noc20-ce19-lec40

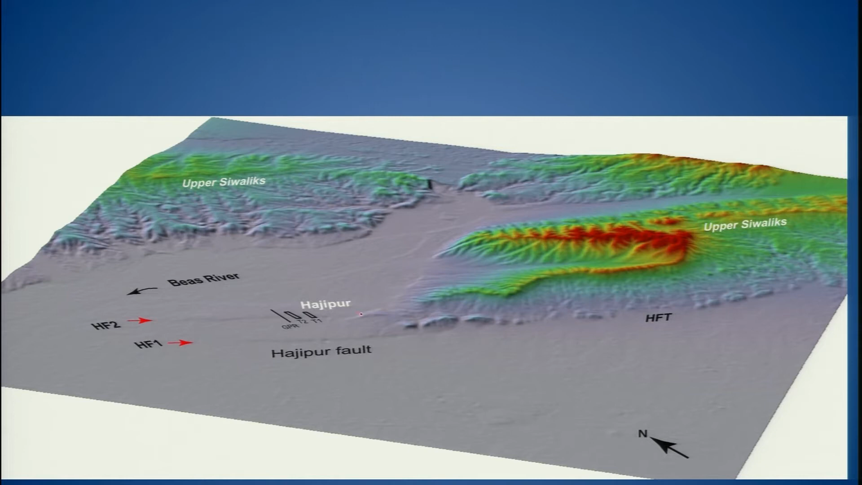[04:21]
if you move along the strike towards the direction of propagation, then the height reduces and this is because this portion of the scalp is showing the cumulative displacement, whereas this one is taking the younger one. So, the height is clearly picked up from the topographic profiles,
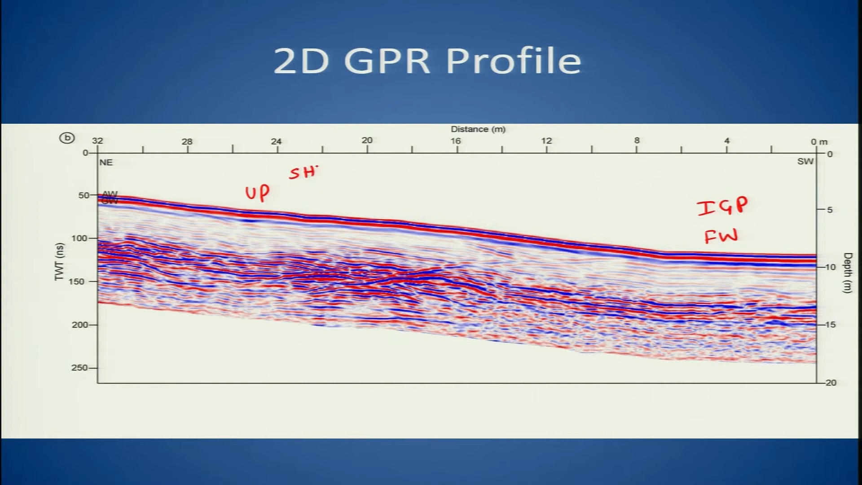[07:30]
So, this is this part is here towards the endogansetic plane and this is towards the the subhemaryas. So, this portion we open up because we were not able to go deeper. So, we open up the trench here which was almost like if you take this one length here it was almost like 16 and if you put more here almost like close to 18 meters and the depth was not much hardly 2 to 3 meters deep we were able to go. But with the help of the the trench section and
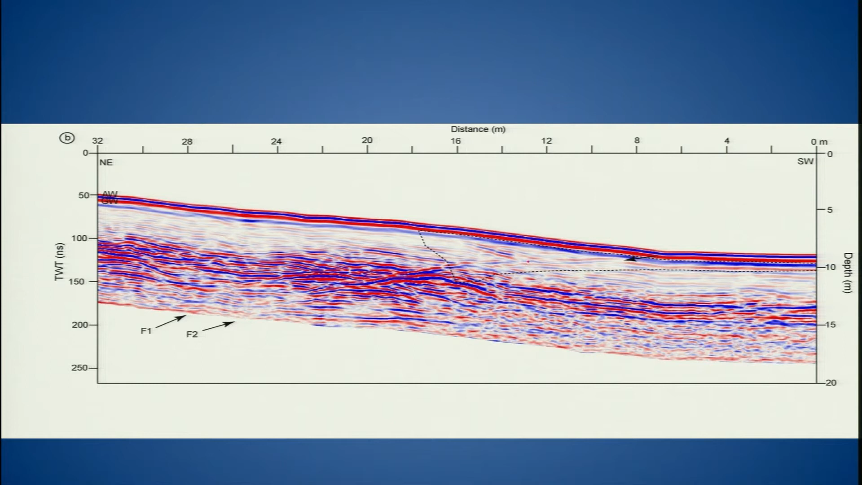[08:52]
But in this it was very clear because it deformed the younger deposits. Hence, we we concluded at least before getting into the the trenching that this F2 has taken up the young deformation along the along the Himalayan frontal thrust.